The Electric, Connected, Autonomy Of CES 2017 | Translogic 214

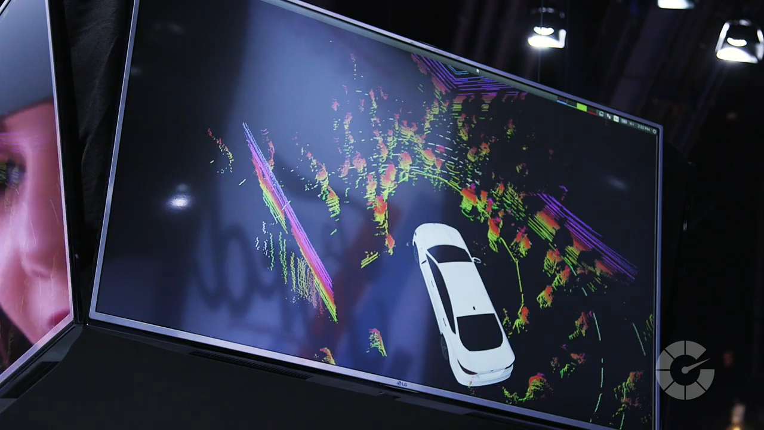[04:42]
So you can see there's lots of points, right? We're getting millions of points. We are currently testing the Level 4 vehicles on public roads in Michigan, Arizona and California. So, you know, this is a real thing that's happening right now.